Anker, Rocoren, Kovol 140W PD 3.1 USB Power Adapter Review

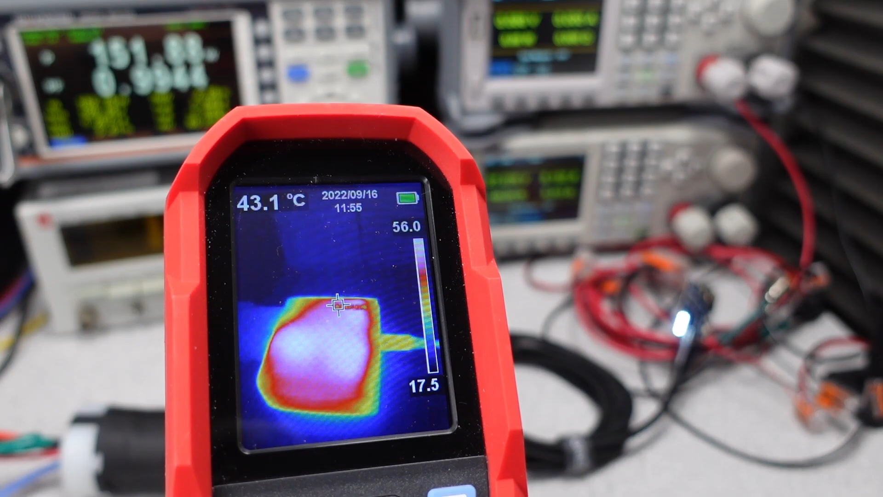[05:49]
On screen: spot 43.1°C
In terms of the thermal performance, these adapters are some of the better ones I have seen. Compared with some adapters, the thermal stayed within very reasonable levels.